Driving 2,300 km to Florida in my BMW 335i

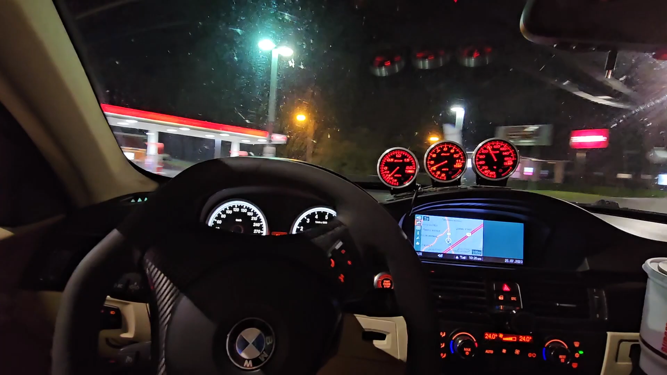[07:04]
we're pulling up for a pit stop we gotta get some fuel we got about 500 kilometers out of that tank considering we went through mountains and we were ripping it uh it's pretty good range i'd say
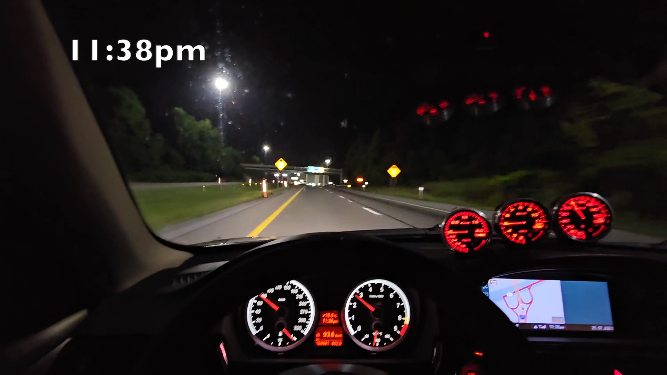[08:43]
baby i've been waiting for this tunnel for quite some time this is sick
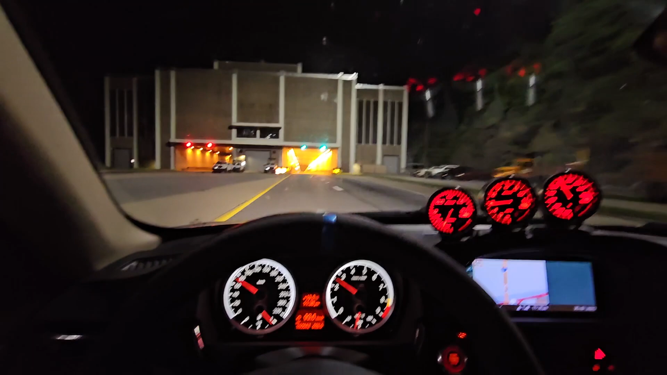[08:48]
so we are literally gonna go through a mountain right now i want to get some exhaust noises here yo i've been waiting for this
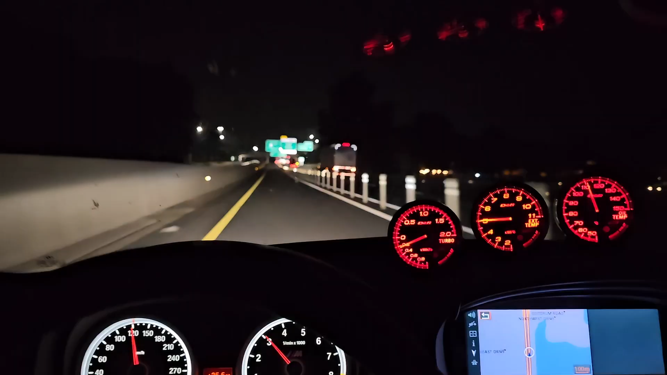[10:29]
lane and i've got the entire lane to myself nobody's cutting me off nobody's shooting rocks up onto my windshield and my front bumper south carolina baby let's go
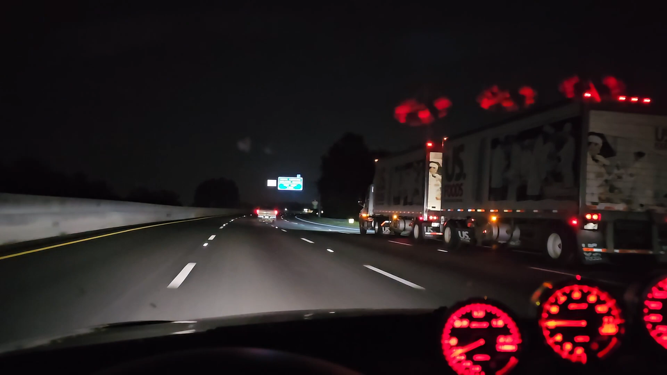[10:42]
we just crushed all of north carolina like it was nothing crazy crazy we're at 2 a.m right now what a time to cross into south carolina right on the dot so far the car's running flawlessly i feel great how much gas we got left